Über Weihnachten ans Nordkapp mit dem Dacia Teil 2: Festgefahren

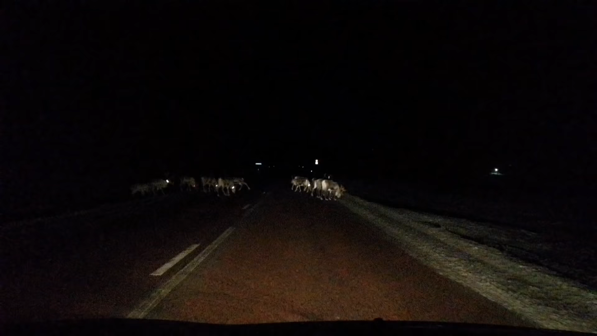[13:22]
Geh jetzt runter von der Straße. Die kämpfen das jetzt. Du kommst im Dunkeln angebrettert. Du kommst im Dunkeln angebrettert und die ganze Straße ist voller Rentieren.